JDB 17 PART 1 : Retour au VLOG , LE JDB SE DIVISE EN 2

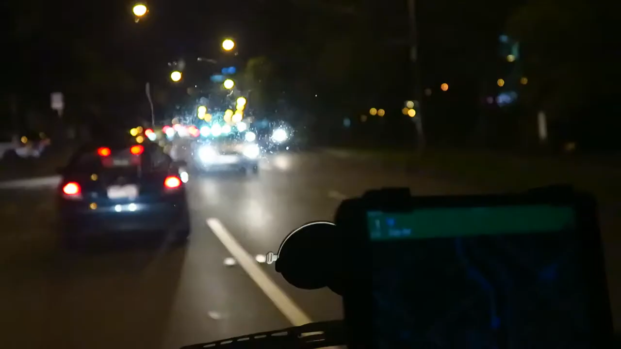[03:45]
Why are the people barking on the way like what the fuck? Here. They're allowed to do it. They're allowed to do it here? This?
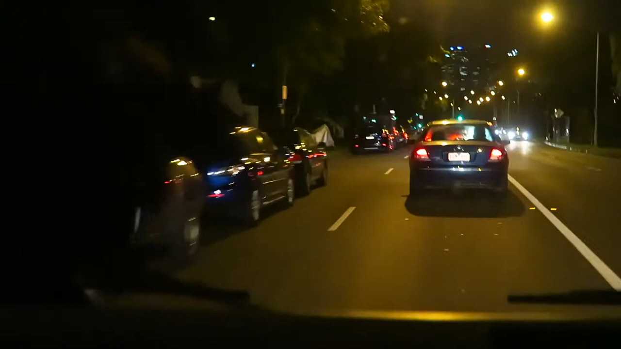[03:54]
Yeah, during the night's hour. It's crazy man. Stupid. Motherfuckers. Look at this, this is crazy man. That's AAMI Park, that's a stadium.